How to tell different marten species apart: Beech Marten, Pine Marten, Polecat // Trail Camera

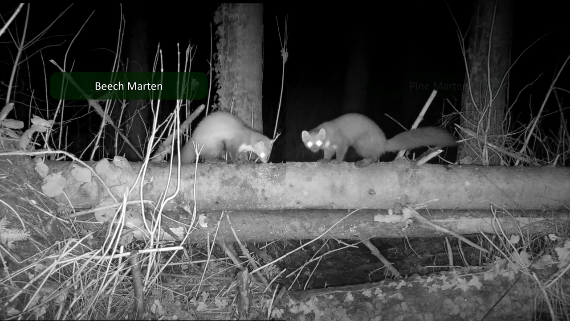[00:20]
the peach marten and the European pine marten look very similar and are easily mistaken for each other. But if we take a closer look, there's a couple of traits we can use to tell them apart.
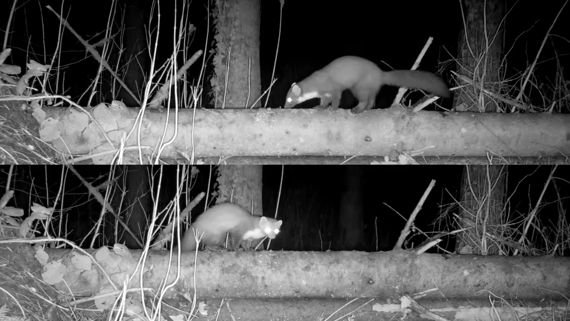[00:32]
If I freeze these clips and flip one of them, we can compare the two. The first traits I look for are the ears and the darkness of the undercoat. The pine marten looks darker on night footage because it has a greyish undercoat, whereas the beech marten has a whitish undercoat, which makes it appear lighter on night footage.
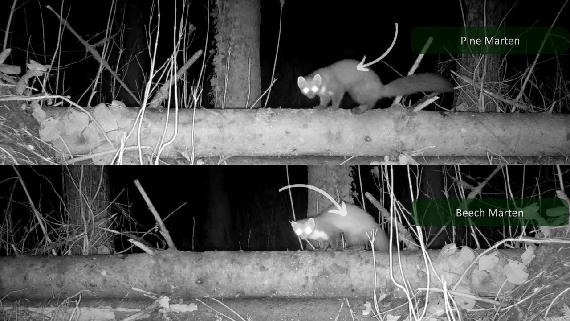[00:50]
The ears of the pine marten are bigger and closer together. The beech marten have smaller ears, which are wider spaced. This makes their head look wider or more triangle shaped compared to the pine marten. The pine marten have a black nose. The beech marten have a pink nose. This is often not clear on night footage, but I think you can kinda see it there.
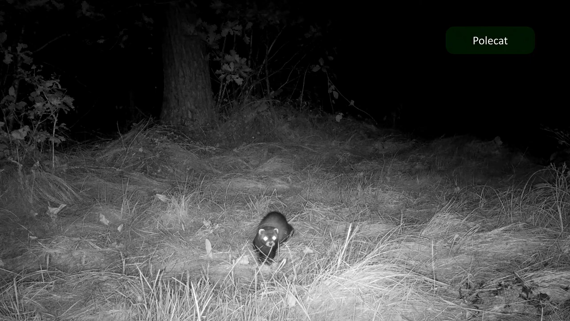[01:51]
no large spot on the throat, walks with an arched back and has a smaller and stiffer tail.
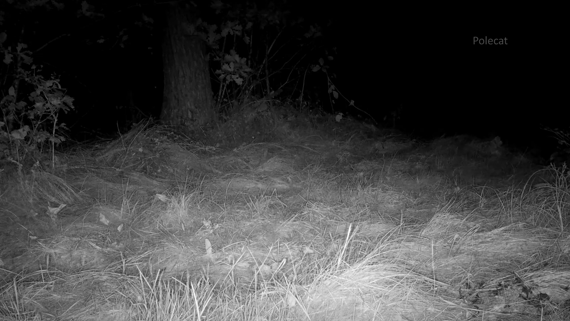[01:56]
If I now added some beech marten in this shot, you can really see how different they look.
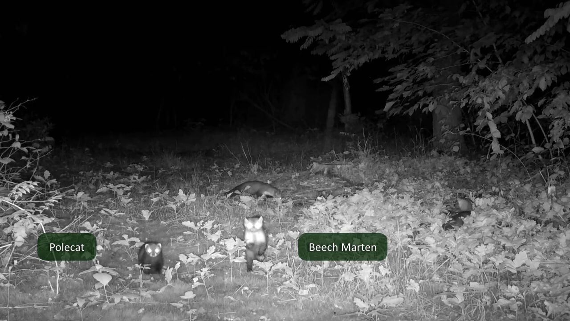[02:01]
Now we will discuss a few clips to see if we can recognize the species.
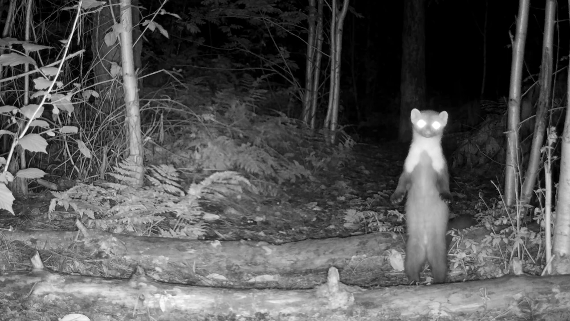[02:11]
Small ears, far apart, triangle shaped head, light undercoat. It's a beech marten. We also see a large throat patch spreading to the front legs.
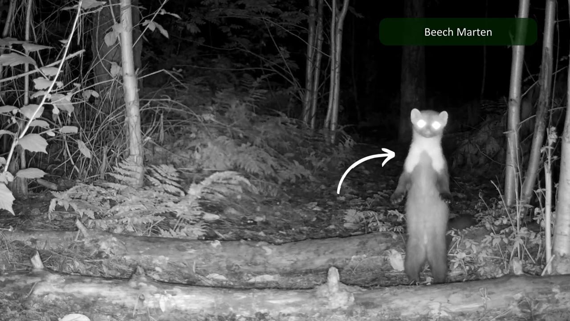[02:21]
This shape of the throat patch is typical for beech marten, but there's actually a lot of variation between individuals. So this isn't always a reliable characteristic. The throat patch of the pine marten tends to be smaller and more spotted, but, like I said, this is not always the case. The coat looks quite dark. Long legs.
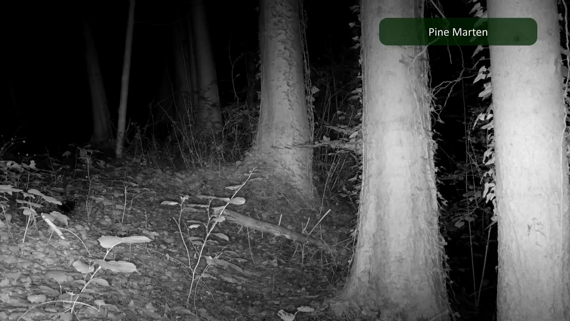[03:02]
Dark coat, smaller stick-like tail, typically walking with an arched back, a white snout and ears. This is a polecat.
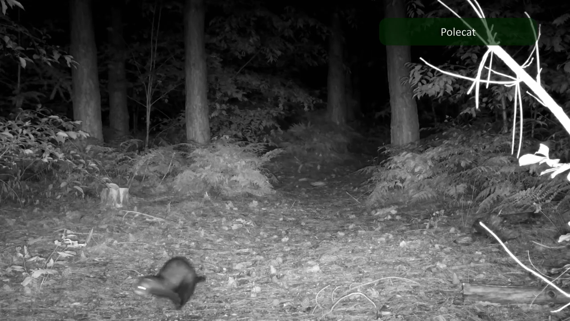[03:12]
Ears are small and wide spaced. This one is clearly a beech marten.
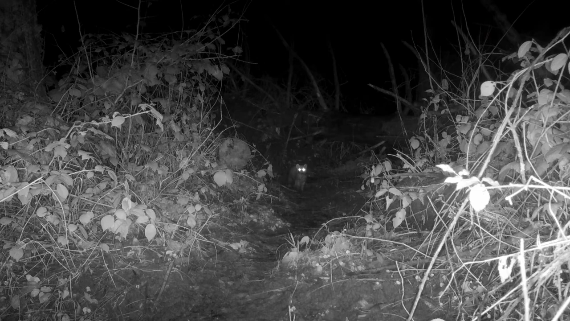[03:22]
This one made me doubt a little. It's holding a rat in his mouth here, which has an effect on the ear stand. At the beginning of the clip, the ears look bigger and closer together, so I would say it's a pine marten. But when he comes closer, they look smaller and further apart from each other, like a beech marten. However, he has a clear spot on his front leg. And if I compare it with the pine marten on the tree from before, I think it's the same marten.